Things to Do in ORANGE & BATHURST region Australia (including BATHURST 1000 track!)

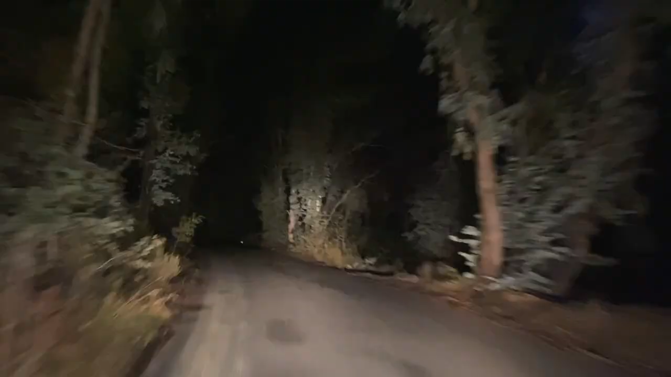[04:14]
I don't know how well you can see, but this is on the way to our campground tonight and it's looking pretty wild up here.
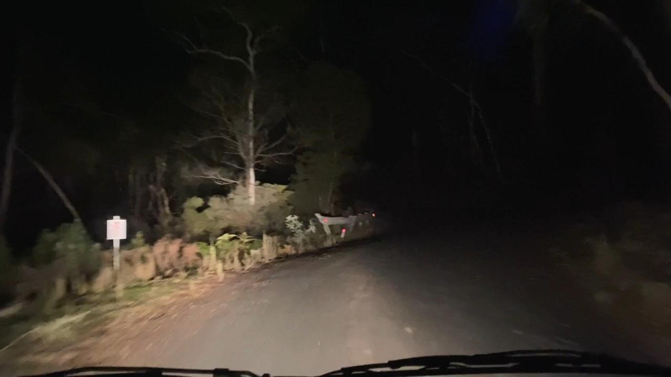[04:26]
I wonder what it looks like in the daytime. Wish us luck!